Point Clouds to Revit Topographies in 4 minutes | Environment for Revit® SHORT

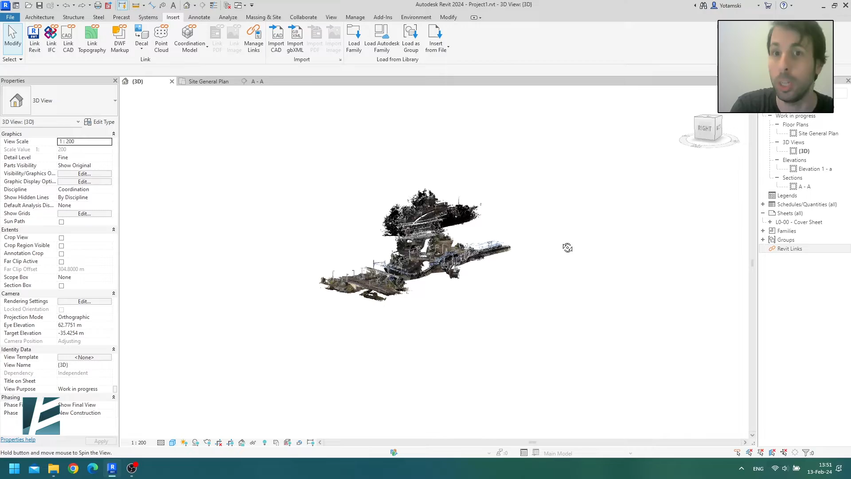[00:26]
It's actually the junction of two main rivers in Europe, the Bellina and the Alba River. The Alba is huge. It goes through Berlin and Dresden.
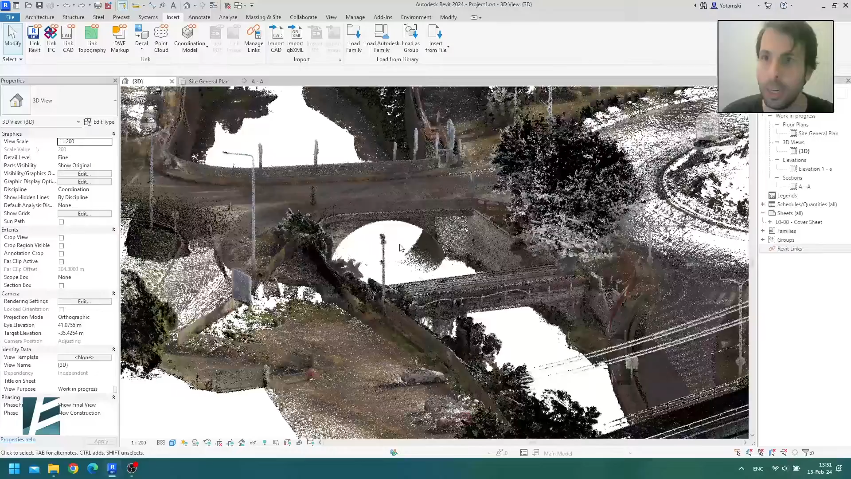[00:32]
Now, Adeon's client, and I hope I'm going to pronounce it right, it's Poverty Uxche.
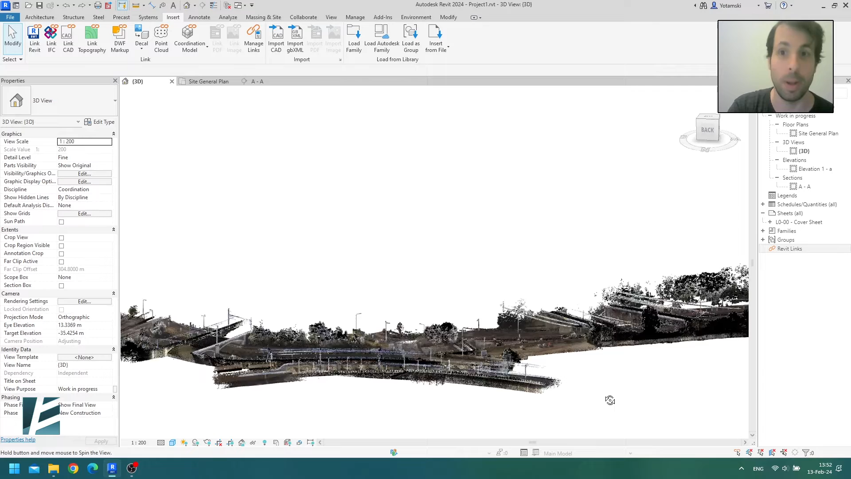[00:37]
They're doing water management and treatment for this basin. Alright, so let's select the Point Cloud.
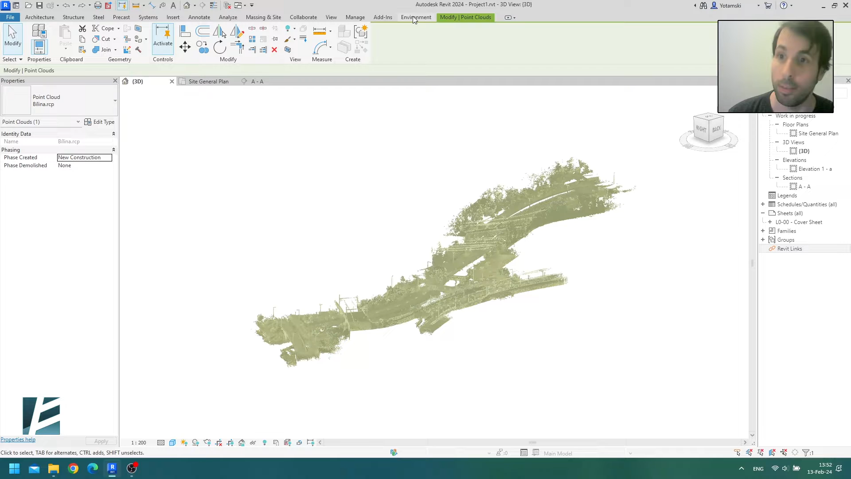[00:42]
Go to the Environment tab and select the brand new Point Cloud to Topography tool. Now, if you don't need the whole thing, you can adjust the area of the topography with these arrows, just like a normal section box. You can also draw a specific region here. I'm just going to stick with the whole thing. Also, if you want to be able to work with more manageable size toposolids, I would recommend adjusting the number of elevation points here.
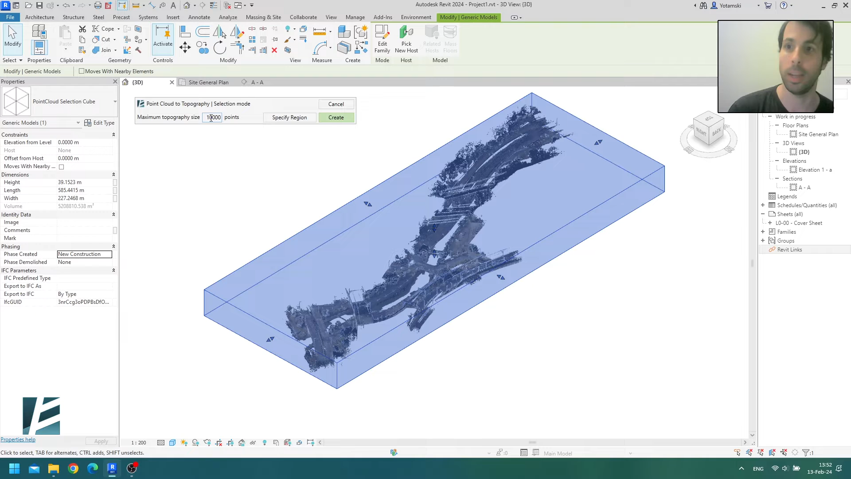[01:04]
Then, Environment will break the surface into a few segments, so it's easier to edit. I'm actually looking forward to testing this thing, so I'm going to extend the limit to 50,000 elevation points. Don't try this at home. Alright, I only have sea level in my project, and one type of toposolid, so I guess I will stick to those, and okay. Okay, now, I am going to fast forward my recording, but you can see here exactly how many minutes the process took.
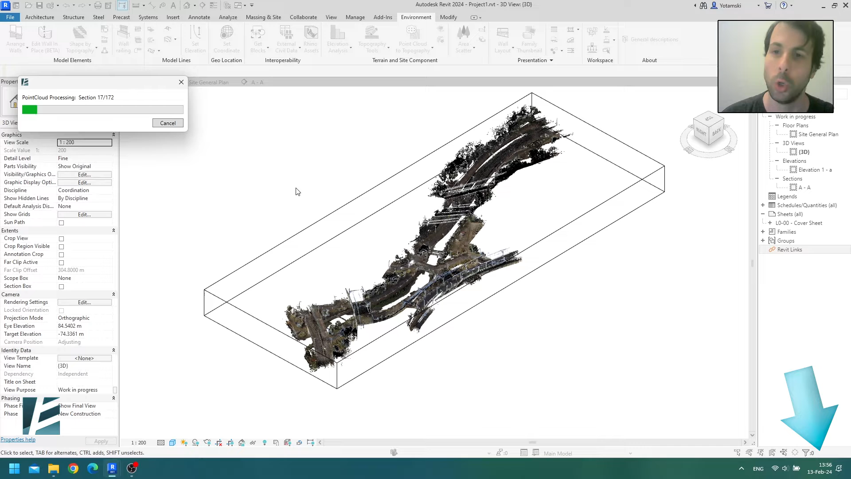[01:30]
So, one, two, three, four on the dot. And there you have it.
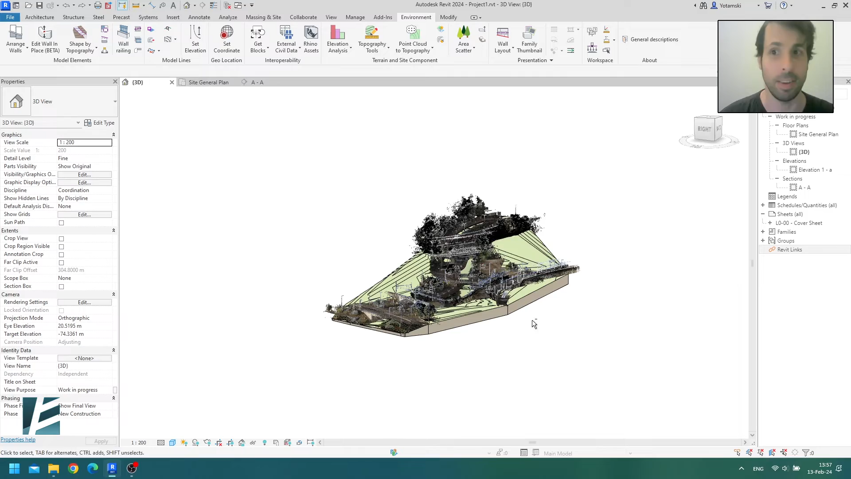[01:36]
There are a lot of details, so it's hard to see. Let me add a section box and zoom in a little.
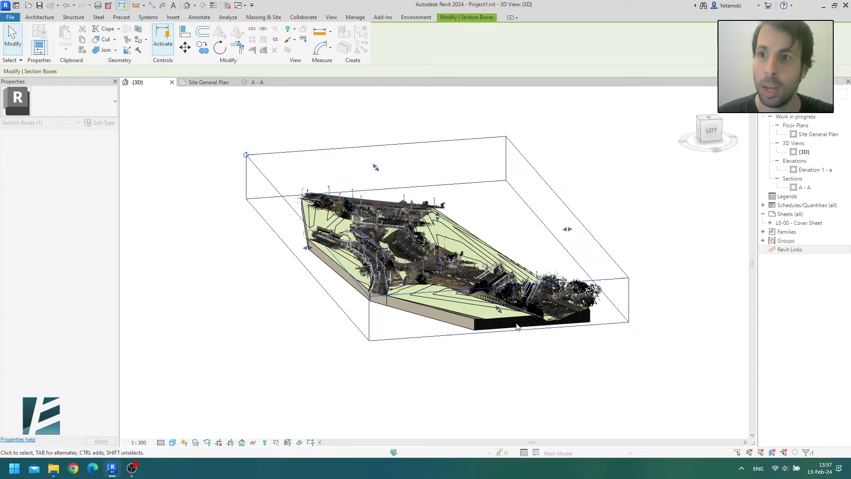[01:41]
You can really see how Environment ignored everything but the terrain. It's beautifully done.
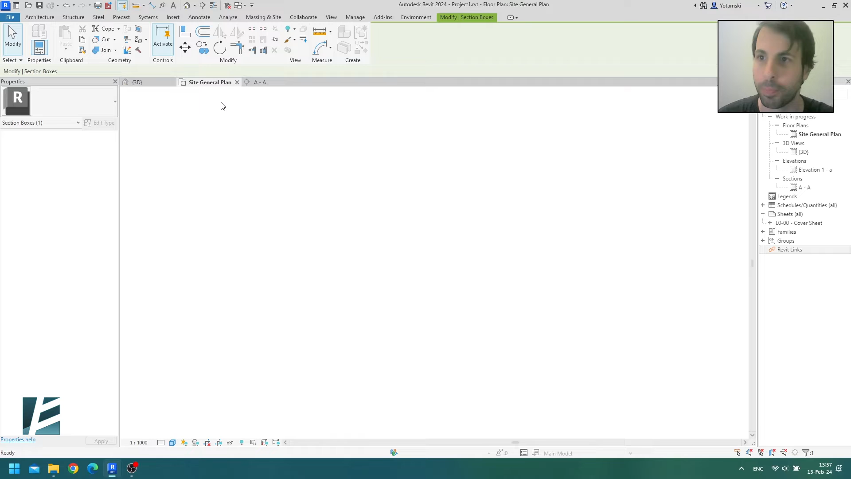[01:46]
Now, let's recreate the sequence that I showed you at the beginning. So, I'm going to add a selection view in order to reduce the noise of the point cloud. Much better, but I can reduce the depth a bit more. Let's set the far clip offset to 15 meters. Nice.
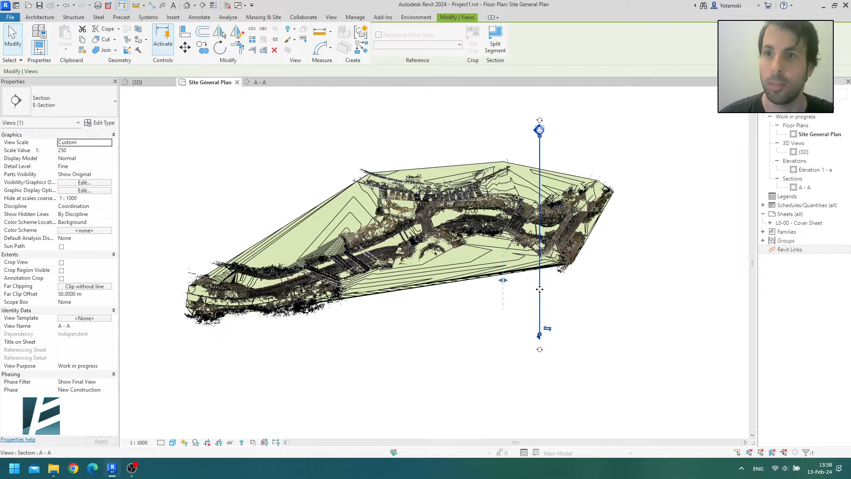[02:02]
Now, I'm going to arrange the windows, and let's look at the result. This is amazing. The only thing I'm doing right now is pressing the left key on my keyboard. You can see that the section line moves, and I'm cutting through the topography.
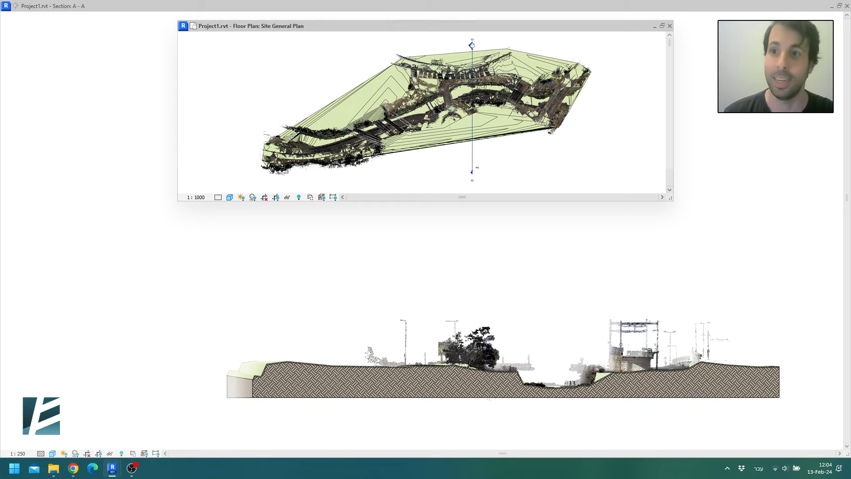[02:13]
It's so nice. Obviously, there might be small hiccups here and there, but all in all, the new topography is stunning,